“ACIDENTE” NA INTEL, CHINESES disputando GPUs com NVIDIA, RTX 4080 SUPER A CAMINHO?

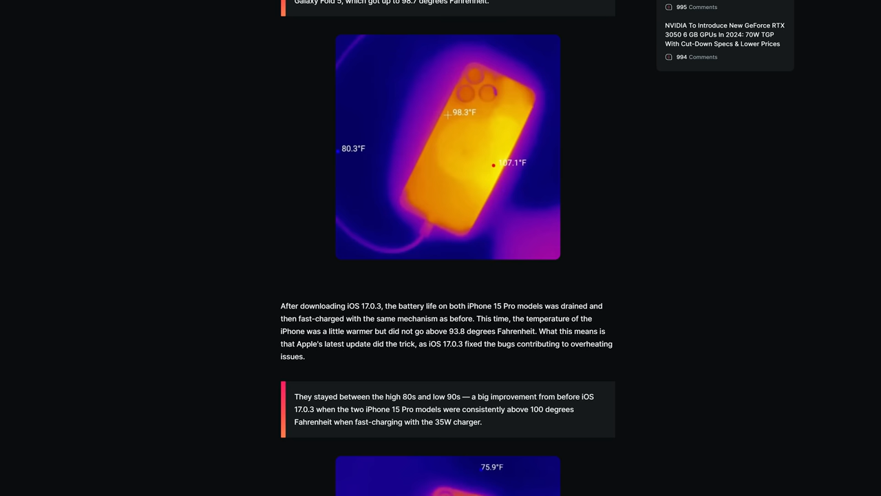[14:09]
Para descobrir, o pessoal da ZDNet catou uma dessas câmeras térmicas, Fleer, e testou o iPhone antes e depois do update.
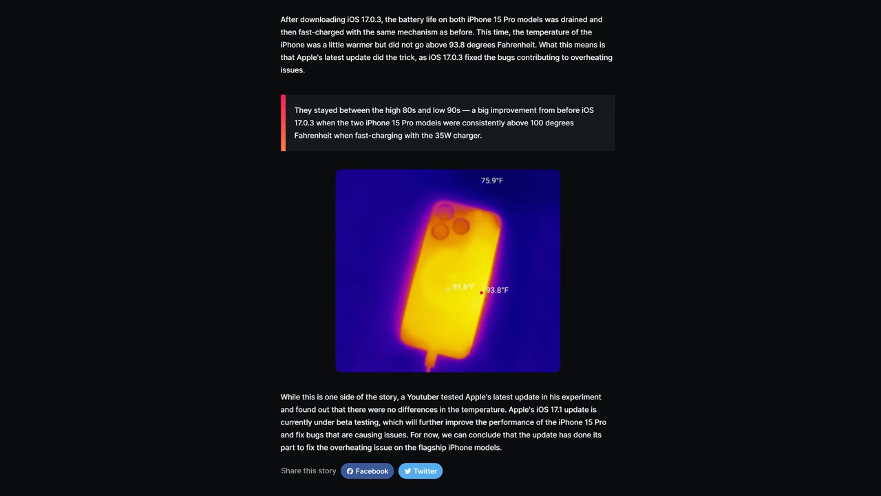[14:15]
E a conclusão é que sim, a Apple resolveu o problema, com o aparelho não passando mais de 34,4 graus.